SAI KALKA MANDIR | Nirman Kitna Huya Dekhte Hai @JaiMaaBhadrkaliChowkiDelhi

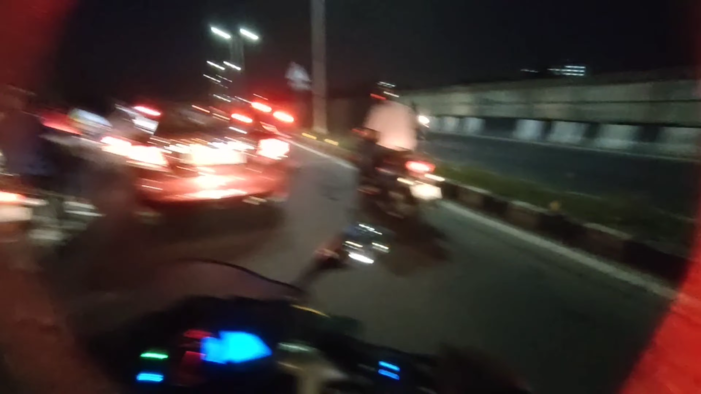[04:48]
था और यह त्राफिक वही है जो अमने लास दिखाया था वहीं से लेगी
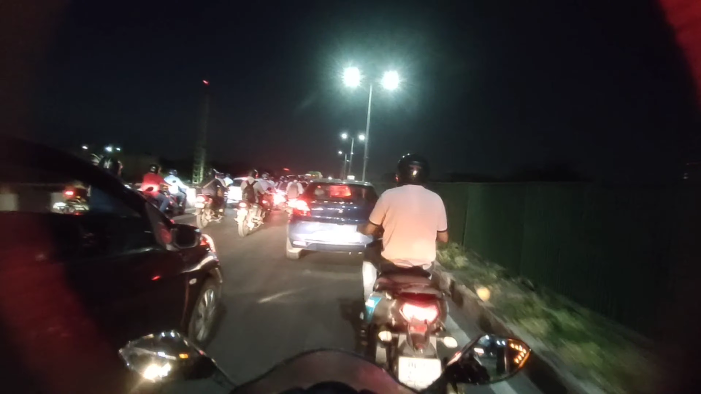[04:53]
अ� अधर ट्राफिक देखलो और अधर नामें जेरा वी दिखाया था तो चुछ नोगा पर और ट्राफिक